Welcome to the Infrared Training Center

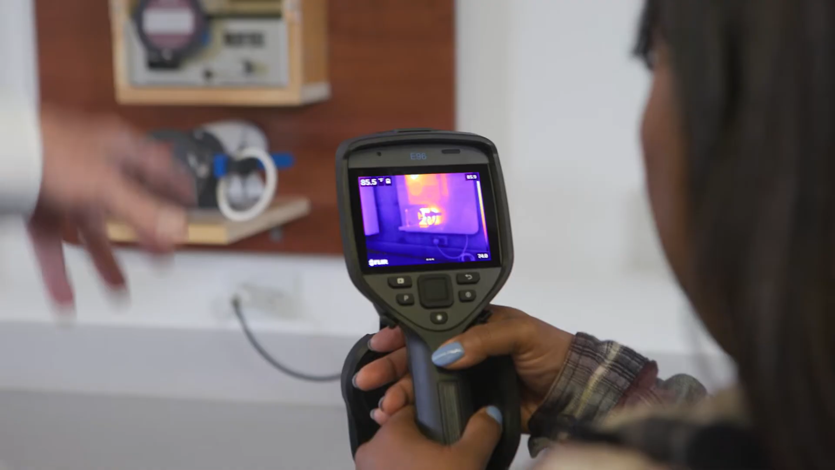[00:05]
The ITC is the infrared training center and we train students on the use of infrared cameras for the application of what's called thermography.
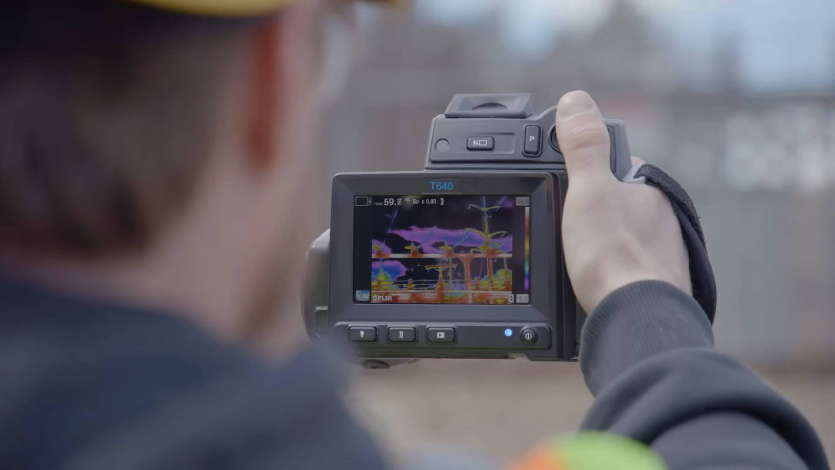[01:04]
There's a lot of things that you need to put into that camera to get an accurate temperature on your hot spots.